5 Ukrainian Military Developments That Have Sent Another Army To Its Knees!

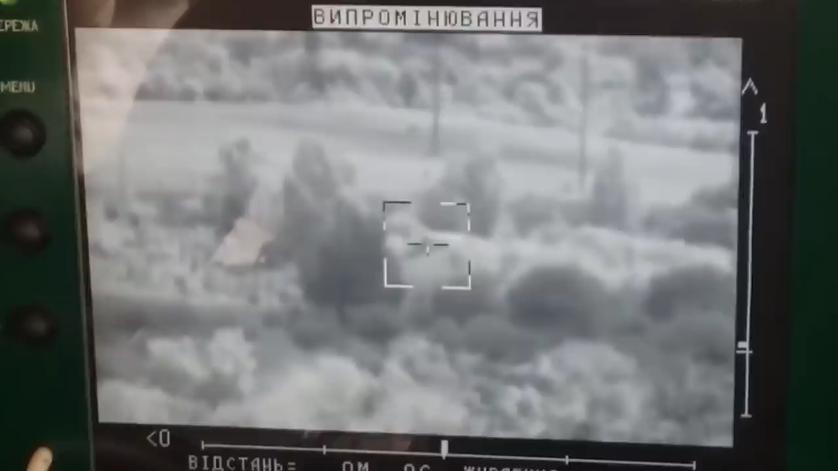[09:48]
Battlefield skiffs have modern TVs installed so they can hit targets at night up to 1.9 miles away.